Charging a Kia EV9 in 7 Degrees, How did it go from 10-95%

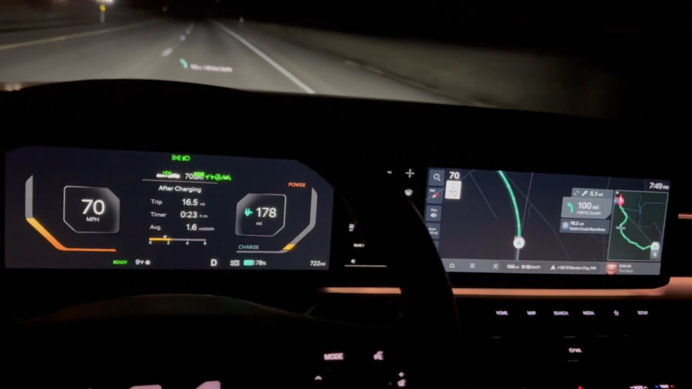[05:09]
that is a 350 kilowatt i'm gonna arrive there let's see what it says here
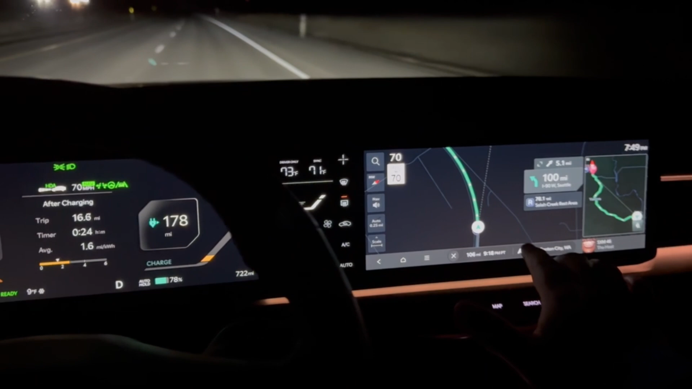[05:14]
i'm gonna arrive there with uh nine percent that's
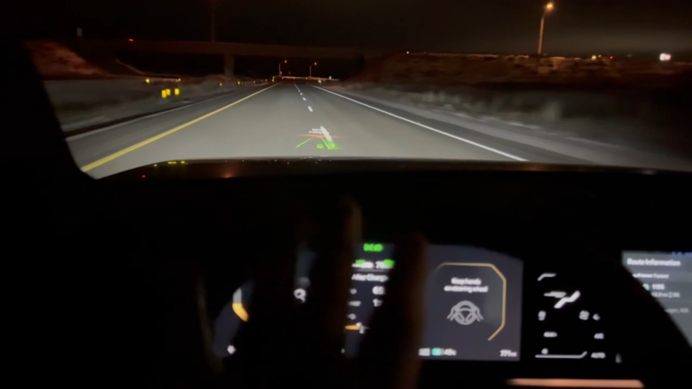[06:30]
switching lanes and i'm holding the other phone switch lanes it does not turn the blinker off so
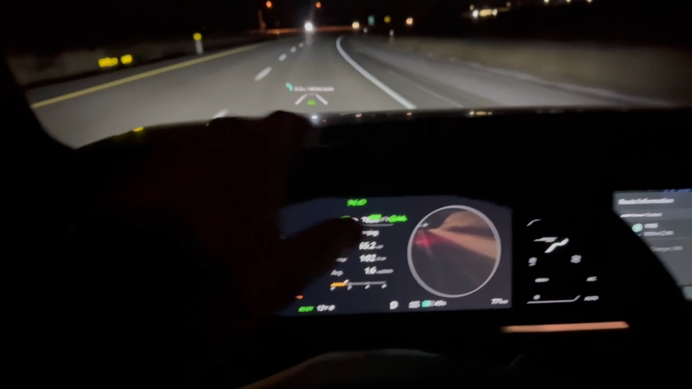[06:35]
i'll go ahead and shut it off and we're still good yeah super cool you can switch
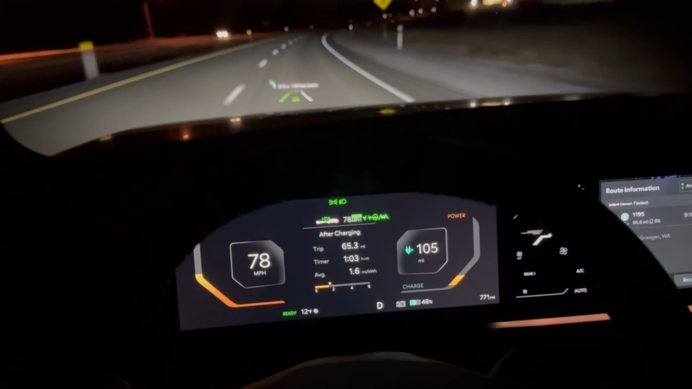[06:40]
lanes right when you turn on the blinker like it also shows you some neat
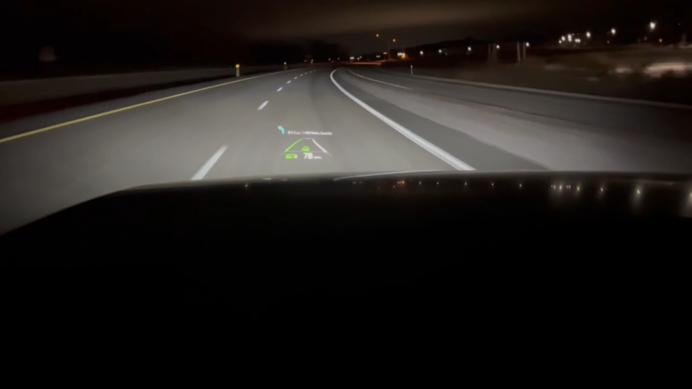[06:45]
stuff up here in the heads up display if you can see that um i'll go ahead and turn the blink the lane change again and showing you it's changing lanes yep did it on its own pretty cool
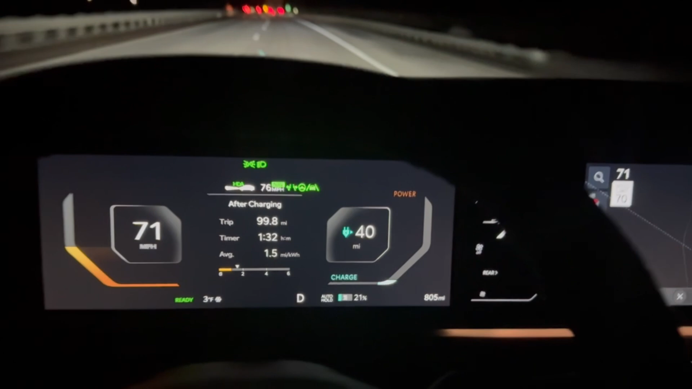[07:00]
all right moving right along here it is a whopping three
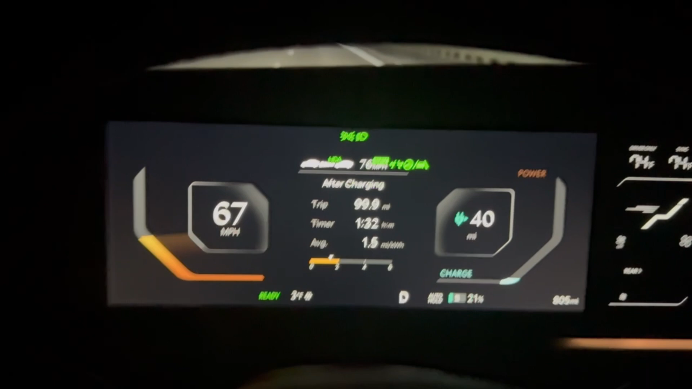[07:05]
degrees we have about 16 miles left to get there we get 21
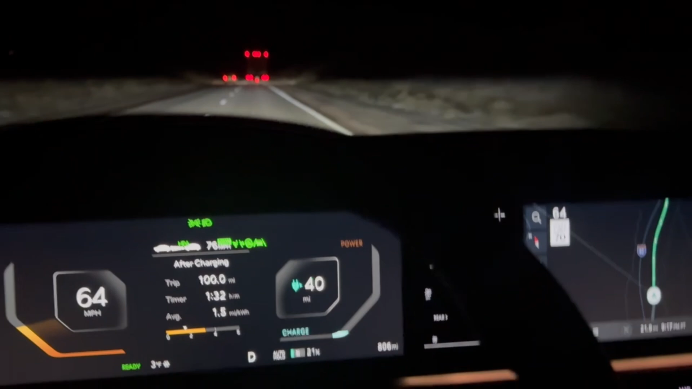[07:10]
left on the battery it says we're going to end up at nine but we got a good oh never
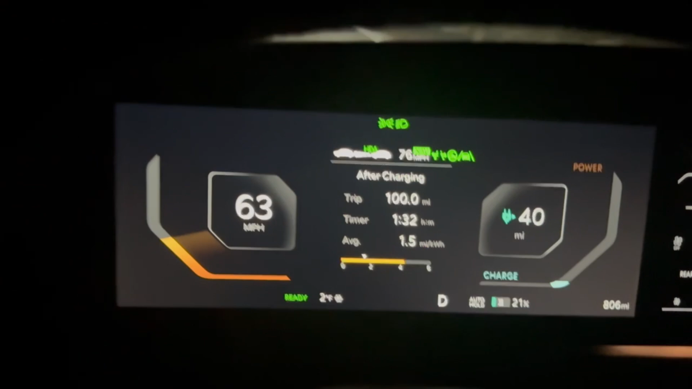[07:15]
mind two degrees two degrees all
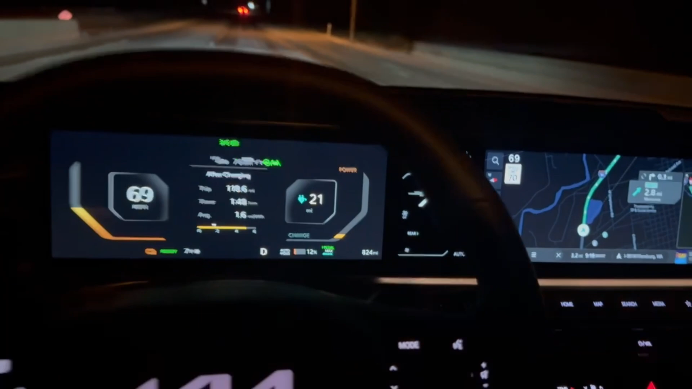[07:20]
right we're a few miles out about uh 2.7 at 12 percent it just told me that the battery condition was disabled i believe because of low charge we did get a low charge warning at 20 and uh the battery did um hit
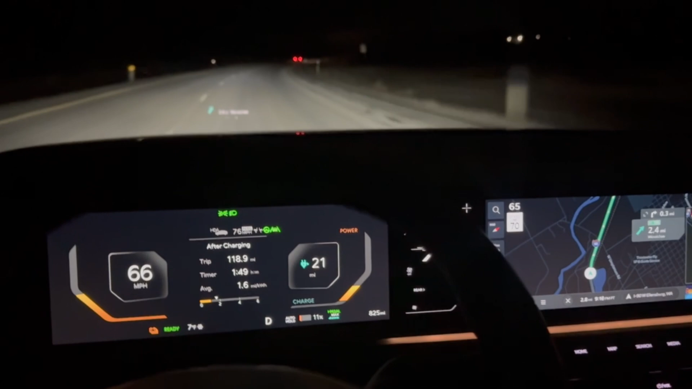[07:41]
suitable conditions about 15 percent was shut off and then it came back on and then now it's shut off because of uh low low battery so we're about a couple miles
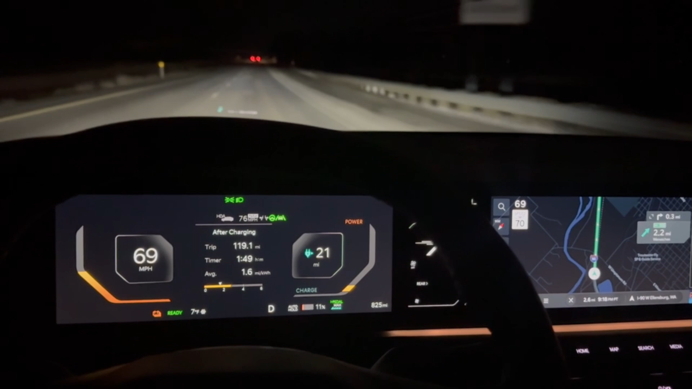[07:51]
away we're gonna arrive there it says at nine percent so we should be good to go and it is a balmy seven degrees